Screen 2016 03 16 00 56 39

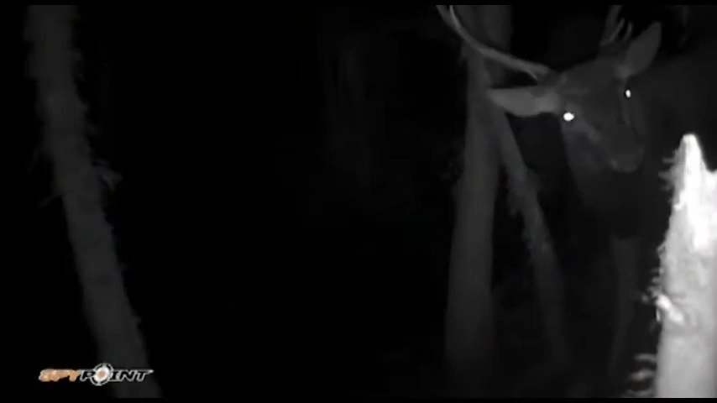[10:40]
picked up a nice 10-pointer, and picked up a very, very big pig, probably the biggest pig I've seen in this bush, maybe 200 pound, maybe up to 250.
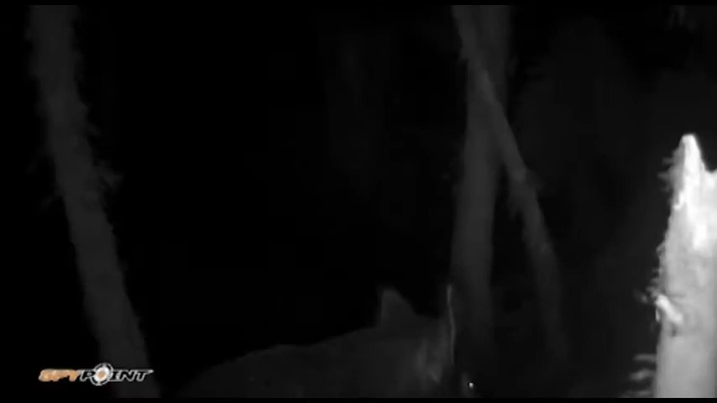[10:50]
You be the judge. Venison and bacon burgers for breakfast. Oh well, so much for the young guns been going to play Merry Hill this afternoon.